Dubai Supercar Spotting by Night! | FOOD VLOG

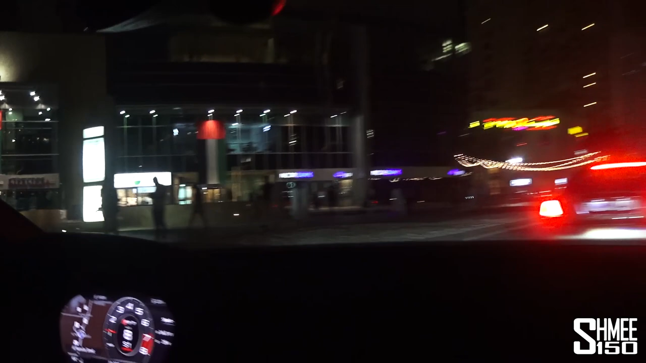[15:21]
And the GTRs and the AMG GTSs It's still Lamborghini evening But it's pretty unusual to see a Martialago